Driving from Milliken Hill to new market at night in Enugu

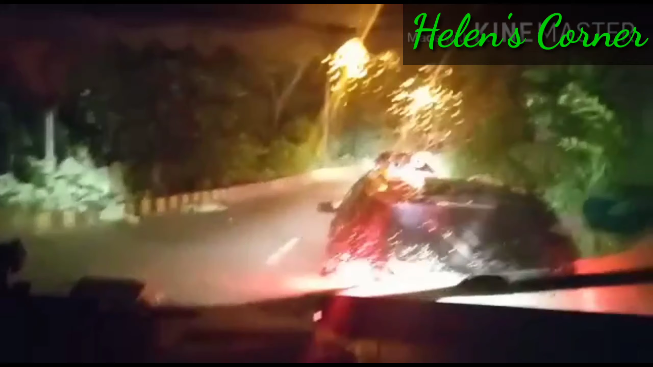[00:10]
Milliken Hill, the snaky road of Enugu.
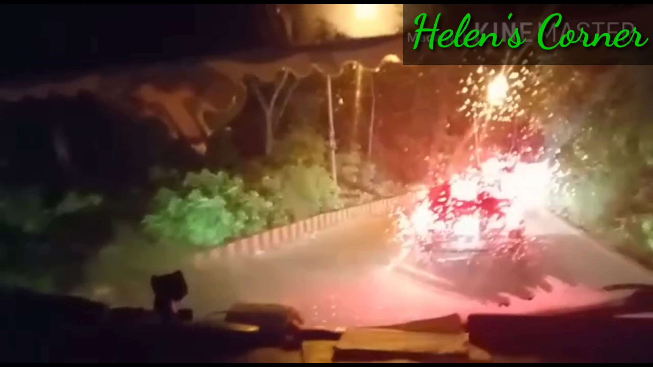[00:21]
I can't believe that people could still drive through this route at night.
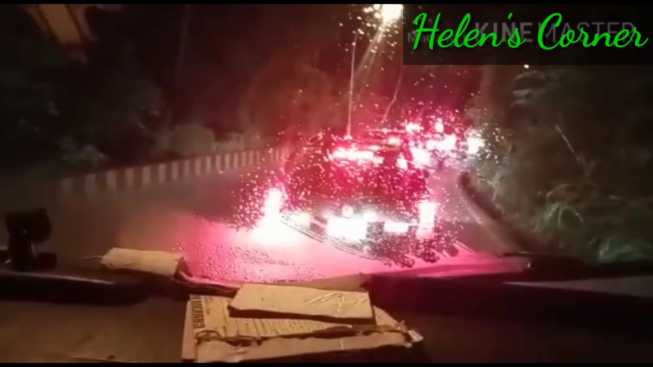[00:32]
Thanks to the current governor who expanded the route, had street lights installed, and they marked this road. You can't believe the population on this hill right now.
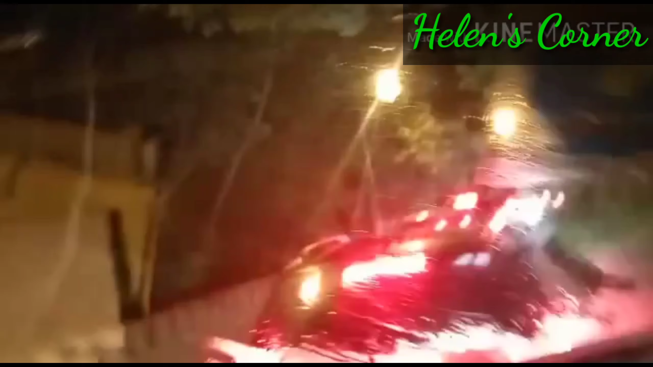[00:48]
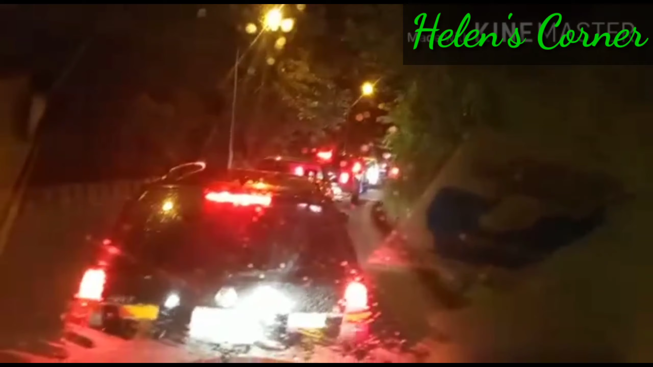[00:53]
Hill is bounded with a hill by my right and then with an Iva valley by my left.
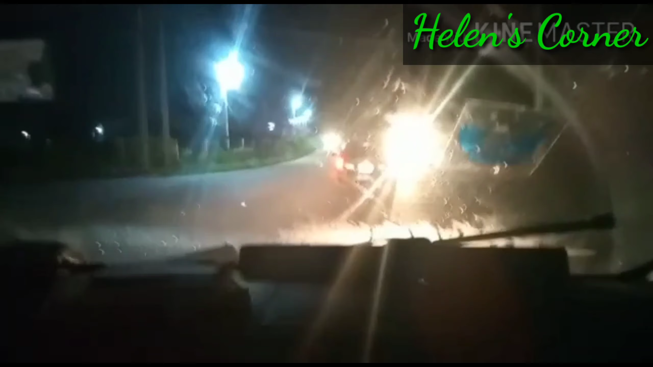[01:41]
Welcome to New Market, Enugu State.
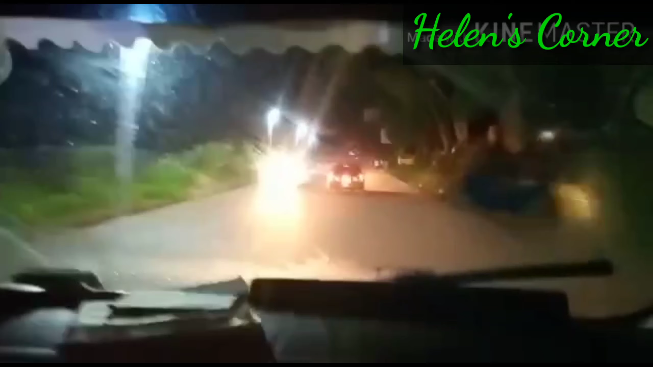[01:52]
Driving at night in Enugu has become fun. Everywhere is lighted. Oh my God!